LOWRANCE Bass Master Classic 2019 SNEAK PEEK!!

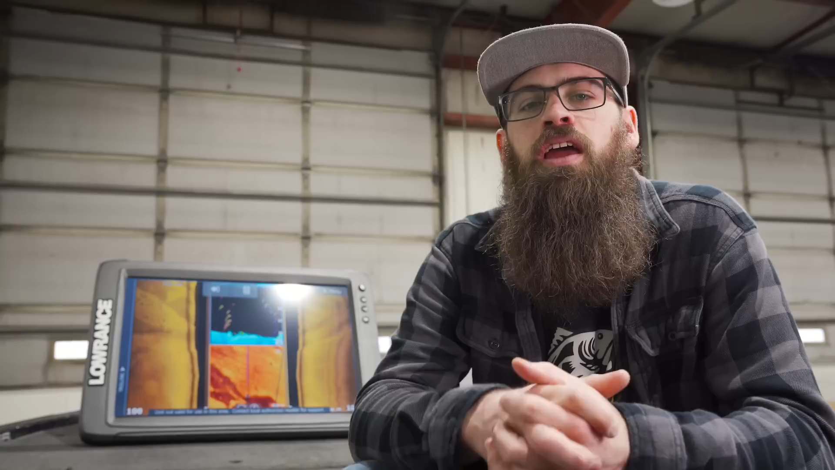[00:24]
Hey guys, Eddie here with RMP. I'm sitting in front of the new Lowrance Elite 40 TI2 This thing's going to be dropping this year at the classic. There were some rumors about what Lowrance might be bringing and showcasing We got the sneak peek here. We're about two days out. So hopefully don't get too mad at us leaking at first Last year. They didn't mind with the HDS 40 If you might remember the HDS 40 retailed for 20. This is a this is the elite series. This is going to be around 16,000 bucks It's pretty pretty handy in it.
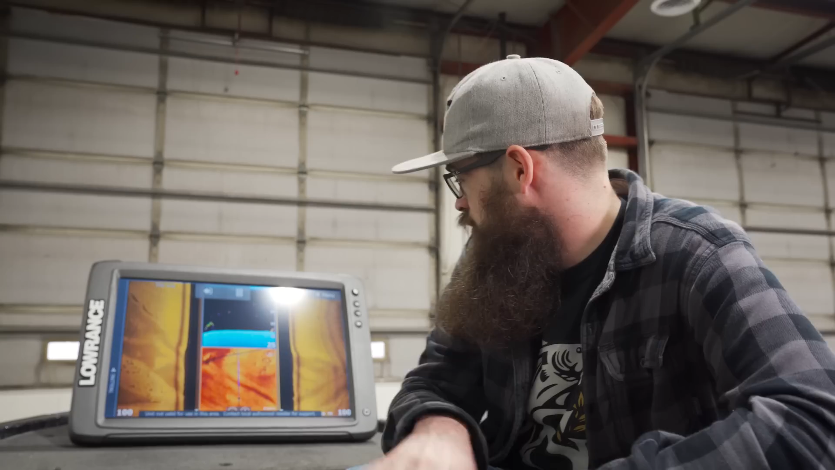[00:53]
I mean sitting right at the front of the bow there You don't need access to your foot pedal anymore because this is actually going to interface with the all treks is so
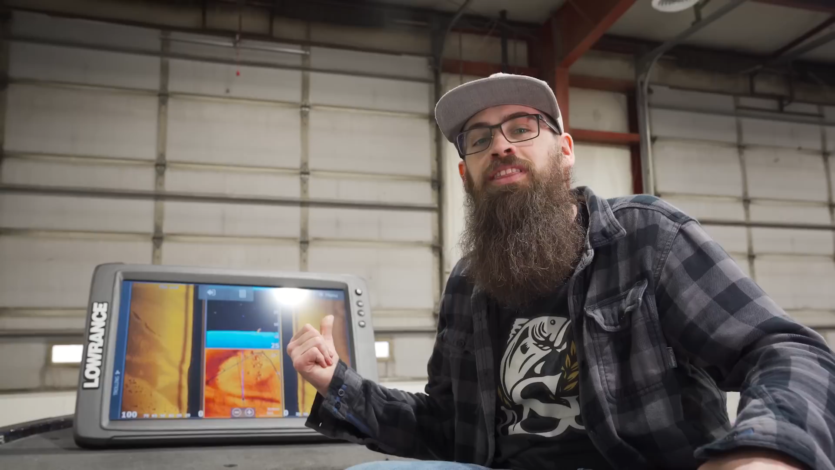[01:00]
Why wouldn't you? Check it out at the Lowrance booth this year. See you guys at the classic